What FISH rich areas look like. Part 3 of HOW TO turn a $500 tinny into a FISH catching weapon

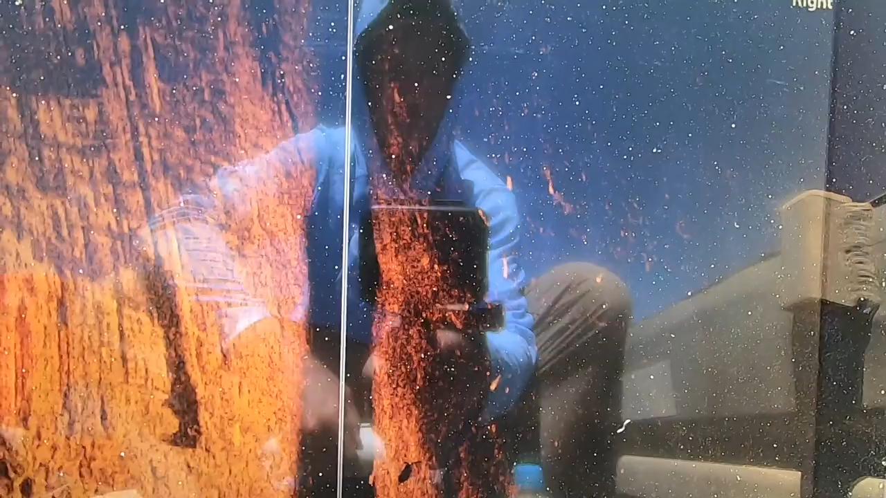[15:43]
She's a bit shallow there, but you can definitely see a group of fish there,
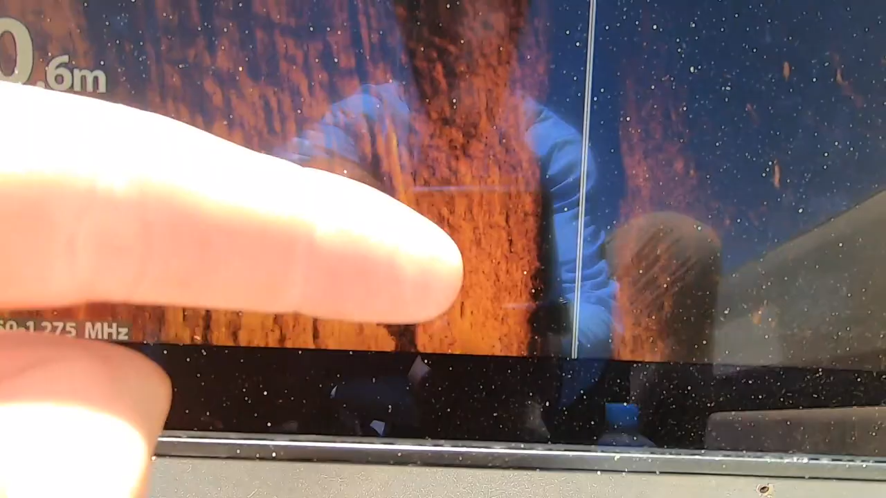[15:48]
and these are actually bigger barra out to this side.
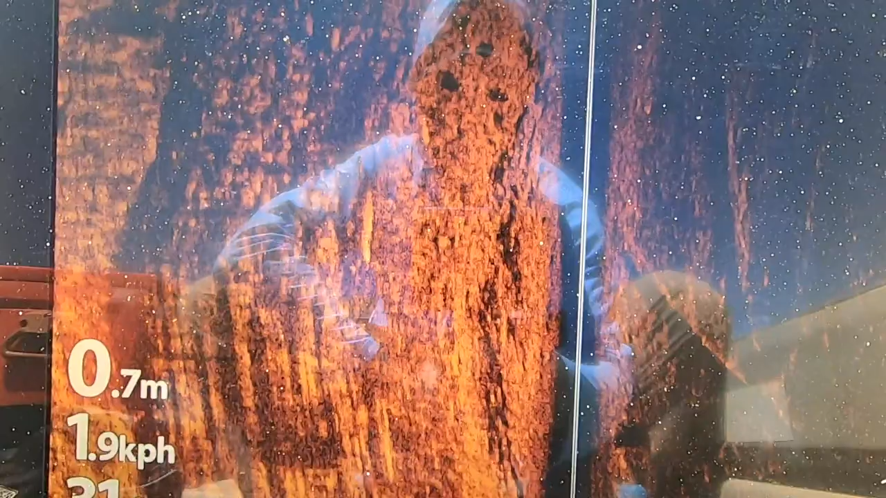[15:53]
On screen: depth 0.7 m, speed 1.9 km/h
Another little group here, and a couple of fish, I'd probably say they might be king.
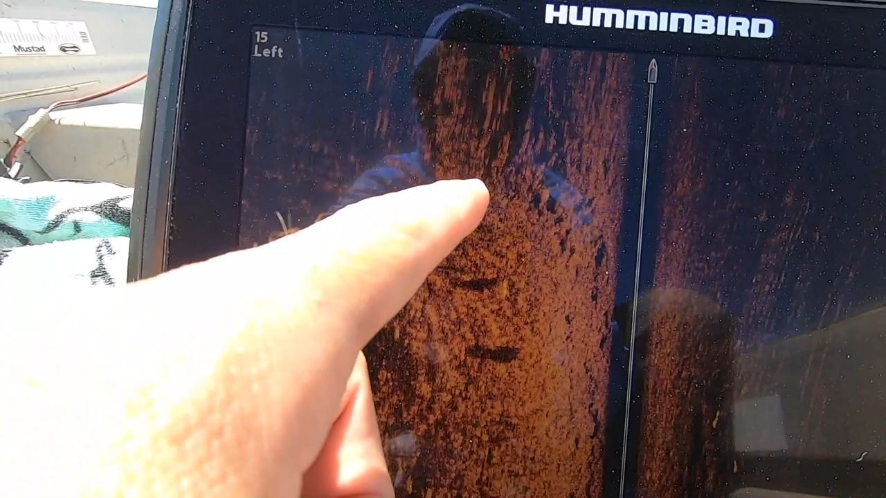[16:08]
So this particular area that we're sitting here in the moment is gold.
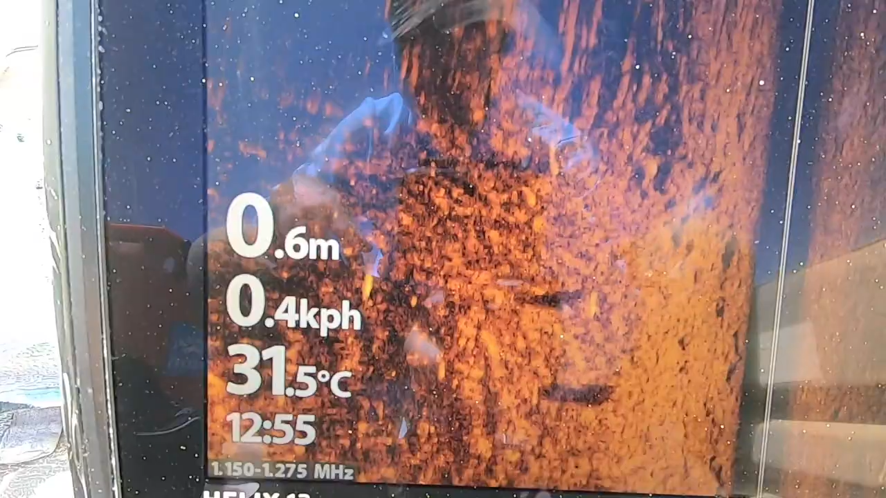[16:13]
On screen: depth 0.6 m, water 31.5°C
Like, there's fish everywhere. Get the rods out, you know, spot lock, start casting. Yeah, need to get into it. I think I'm gonna have a cast here, so